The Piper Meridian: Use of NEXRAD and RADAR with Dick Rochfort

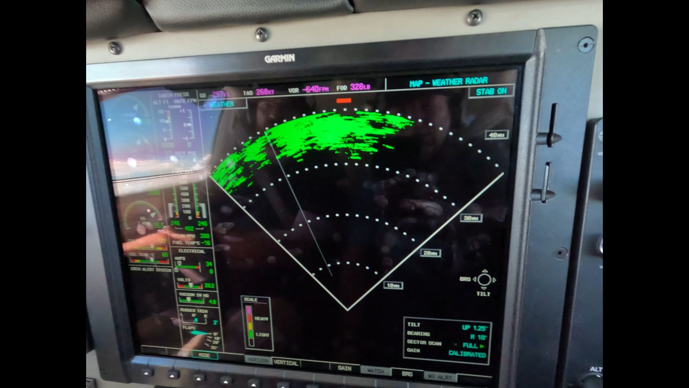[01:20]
We're going to adjust the radar so that the tilt presents ground about on the outer quadrant. And it won't be even, but it's okay. It's not terribly important that it be exactly.
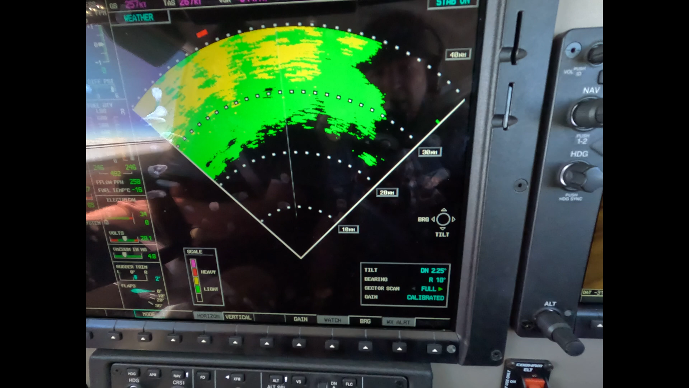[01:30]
We're just wanting to fix it so that water doesn't creep in underneath us without us knowing about it.
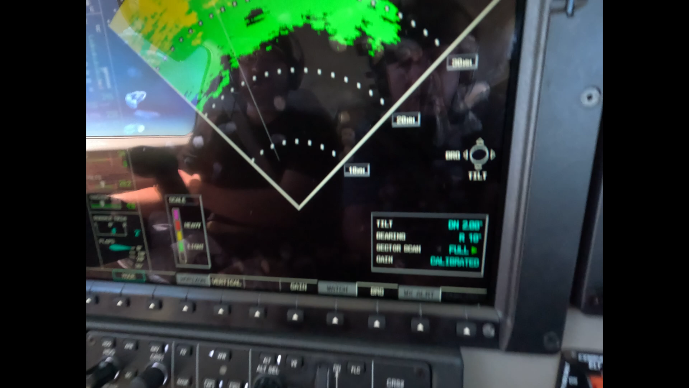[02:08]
That's pointing at the lever line, so what we need to do is put the bearing pointer 10 right.
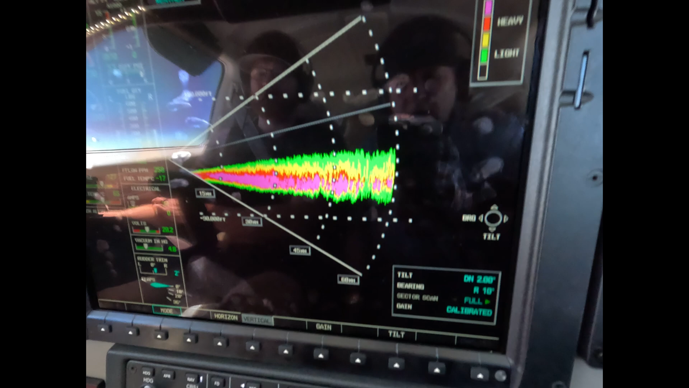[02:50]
We haven't said that. How is it we have all these clouds and no water? Well, not all clouds have rain in them, and that's what we have here.
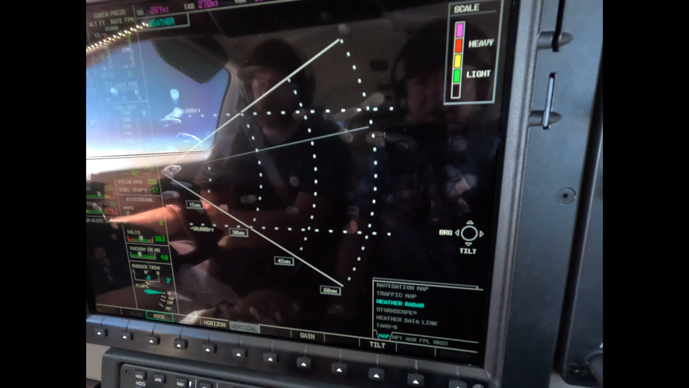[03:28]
So, the radar is a real-time tactical tool that we can use to fly through rain showers, thunderstorms, rain showers.